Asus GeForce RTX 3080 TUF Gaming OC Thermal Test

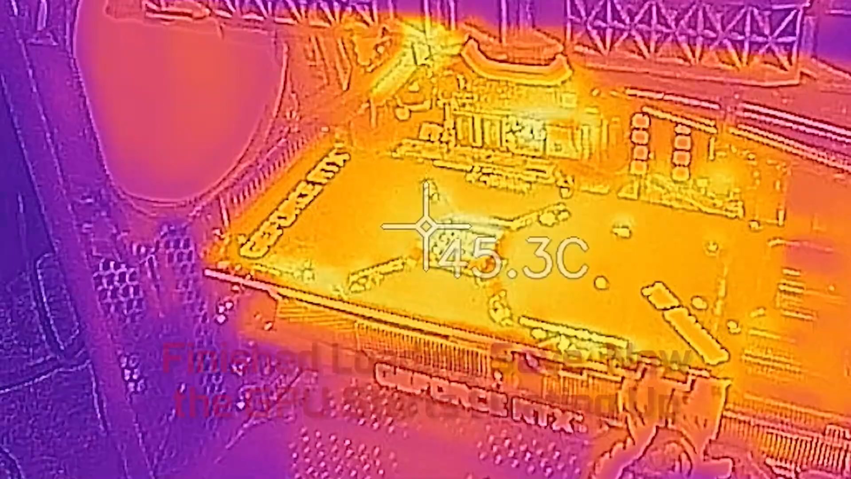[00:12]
On screen: spot 45.3°C
This is their overclocked version with a boost clock of 1785 MHz. If you kick on the OC mode, it actually jumps to 1815 MHz, but this is testing in the default 1785 MHz gaming mode. And I'm running Metro Exodus. I started at idle, and you can see the temperature went up from about 40 degrees up to 55 degrees. The FLIR sensor is reading a little bit high compared to another IR thermometer that I have,
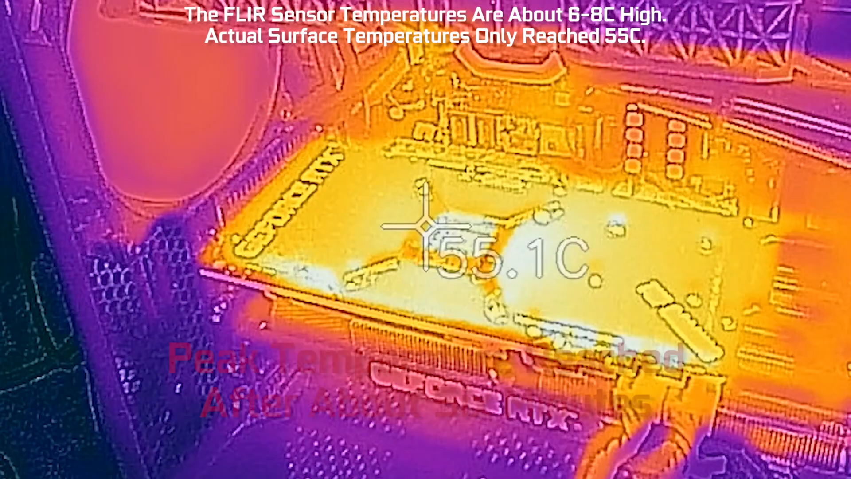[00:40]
On screen: spot 55.1°C
and it looks like it's about 6 to 8 degrees off when we're at 65 degrees Celsius. So we've reached peak temperatures here, but I'm looking at the wrong area.
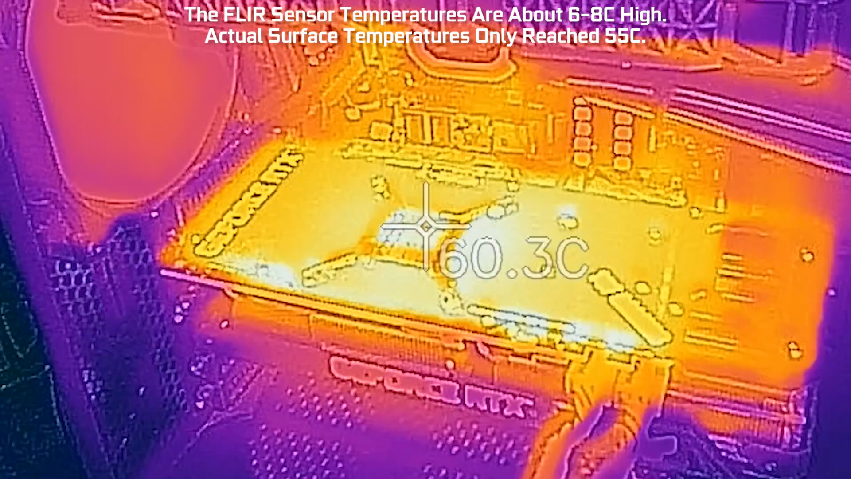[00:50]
On screen: spot 60.3°C
So let me shift over to the right, and this part of the card is actually about 5 degrees hotter than the left side. So you can see cooling is exceptionally good on this card, and it also runs really quiet. Noise levels are barely above the threshold of my PC, and now I'm going to go ahead and exit Metro Exodus, and we'll drop back to the desktop.